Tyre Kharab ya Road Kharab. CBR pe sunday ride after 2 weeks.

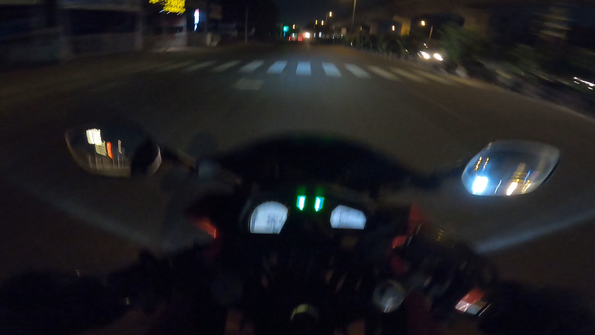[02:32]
आगे स्पीड वाले कैमरे हैं मैन, और इससे याद आया कि बाइक के भी चलान कटेंगे अब।